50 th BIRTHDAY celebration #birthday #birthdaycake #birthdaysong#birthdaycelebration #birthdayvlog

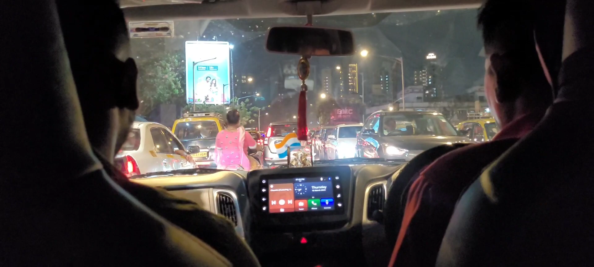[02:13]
आणि ॲज युजुअल ही ट्रॅफिक आहे ती मुंबईची आपली. सो या ट्रॅफिकमध्ये जावं लागतं संध्याकाळची, खूप सारी ट्रॅफिक असते दादरच्या ब्रिजवरती.